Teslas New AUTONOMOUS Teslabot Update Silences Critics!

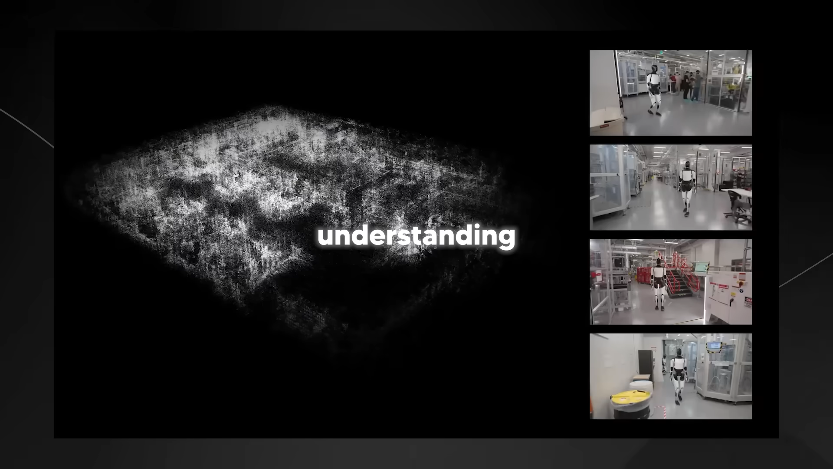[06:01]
of its surroundings So this feature is demonstrated in the 3d mapping visuals where Optimus units generate a detailed spatial map of their environment This type of collaborative ai allows for more efficient navigation as robots can pull their information to better understand the complex layouts And in practice this basically means that as more Optimus units work together They become more capable of operating large-scale or unfamiliar environments This is some kind of collective intelligence that brings